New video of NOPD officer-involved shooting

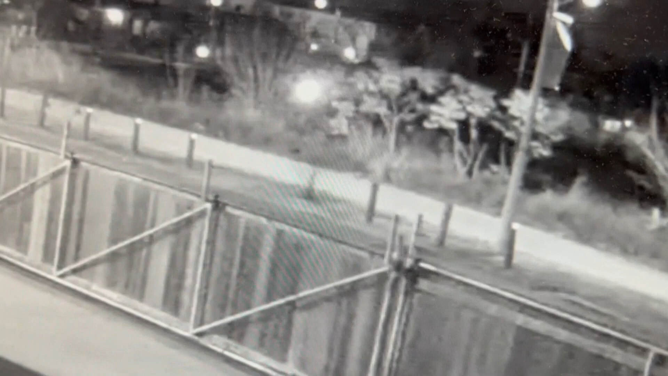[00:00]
Take a close look at your screen. Now the light you see there is the flashlight of an NOPD officer just moments before he shot a suspected robber. This is new video we just got our hands on tonight and the entire incident started when police say that suspect robbed two women who had just dropped their children off at church. Good evening everyone and thank you for joining us. I'm Sharice Gibson.
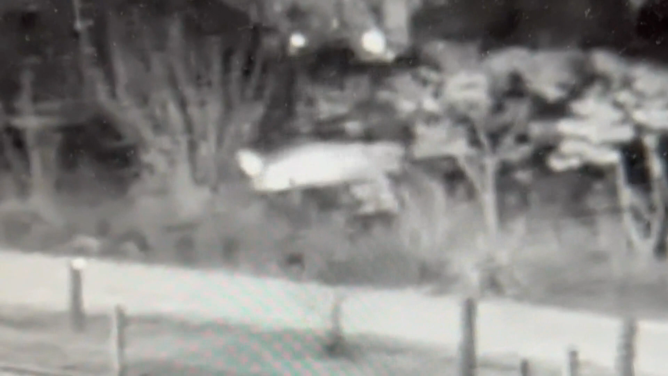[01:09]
The flashlight falls to the ground and you can see what appears to be multiple flashes from the officer's gun.